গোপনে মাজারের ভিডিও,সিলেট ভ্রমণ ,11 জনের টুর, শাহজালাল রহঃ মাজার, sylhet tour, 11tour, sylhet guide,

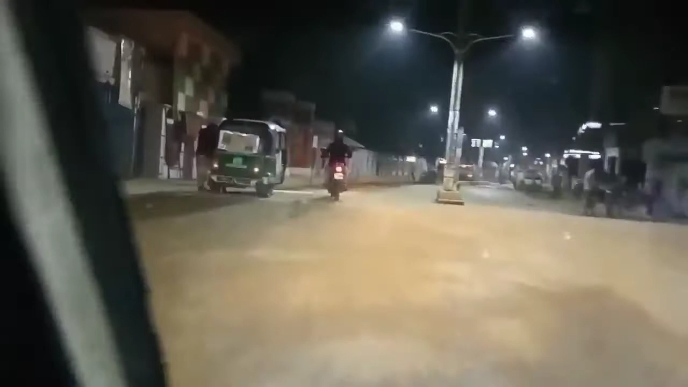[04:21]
রাতের সেই সিলেট শহর পুরাই ফাঁকা, লাইটের আলোতে পুরো চকচকা, আশপাশে কাজ চলতেছিল।
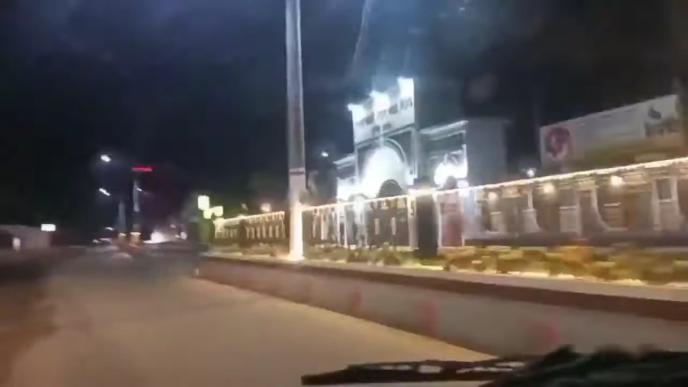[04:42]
অবশেষে আমরা পৌঁছে গেলাম হযরত শাহজালাল রহমতুল্লাহের মাজারের গেটের কাছে।